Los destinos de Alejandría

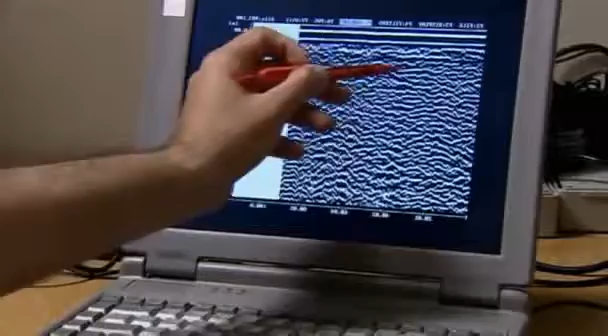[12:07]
Pero lo que más intriga a los arqueólogos son esos espacios vacíos, bastante regulares y organizados.